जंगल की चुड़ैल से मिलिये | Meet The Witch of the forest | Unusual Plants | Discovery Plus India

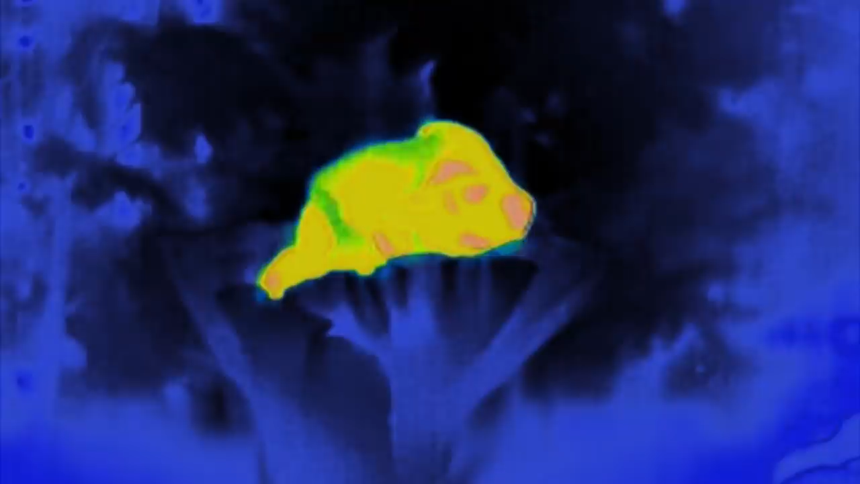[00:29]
थामल इमेजूरी से इसके तापमान में हुई वृध्धी साफ नजर आती है